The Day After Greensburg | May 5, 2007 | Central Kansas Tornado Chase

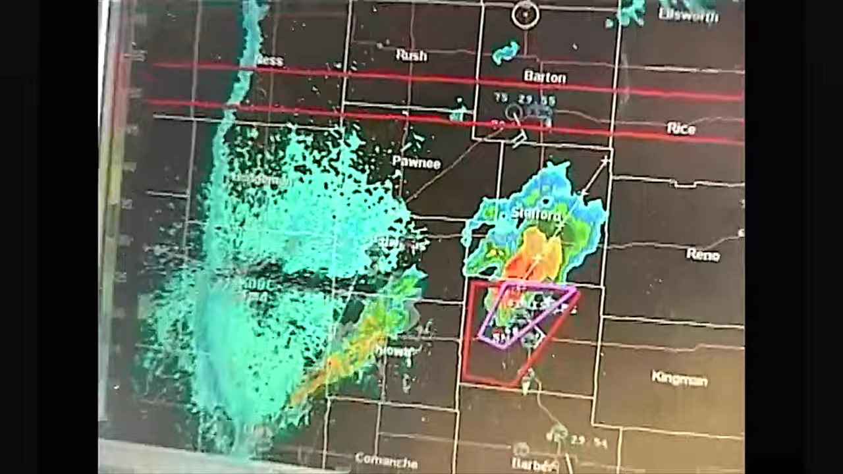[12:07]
Okay, we are the dot here, and the dry line is very pronounced to the west.